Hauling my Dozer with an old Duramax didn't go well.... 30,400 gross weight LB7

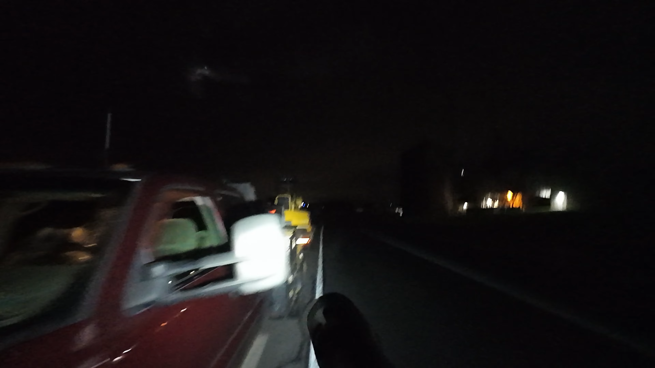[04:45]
because a tow with all this on the back is not gonna be a good time at all.
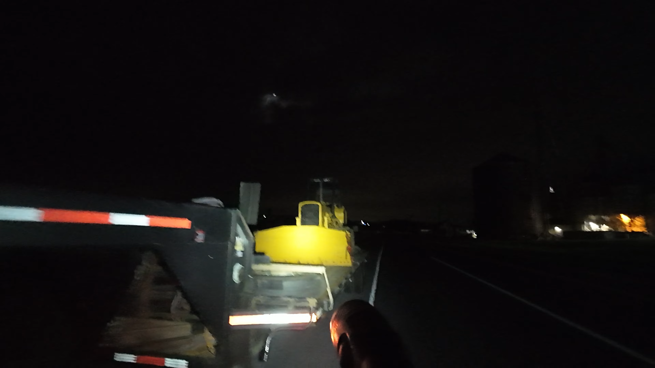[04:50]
So the truck still moves. It's in a 4-cylinder limp mode.
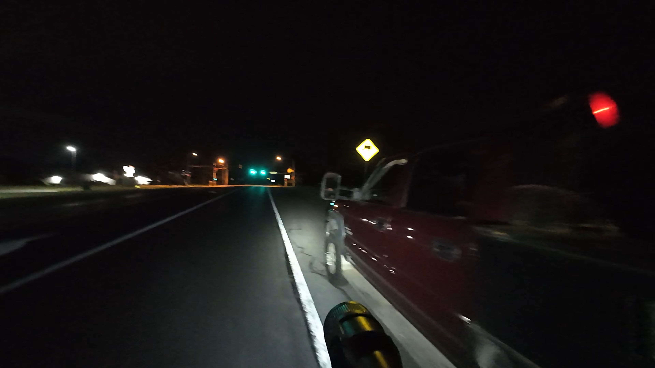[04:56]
It'll rev up to 2,000 RPMs, make like 5 pounds of boost, and I can still move in first and second gear if the hill's not too bad.
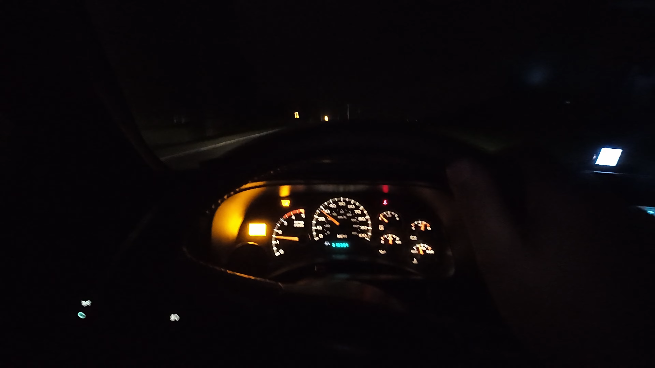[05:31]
4 cylinders and runs a pretty serious limp mode. So it's gonna be a long ride home. Well, I made it about 10 miles and we're back in limp mode. Foot to the floor, third gear, just crested a hill. Holding 20 miles an hour. Luckily, not a lot of traffic right now. How many miles are we from home? 58 miles from home?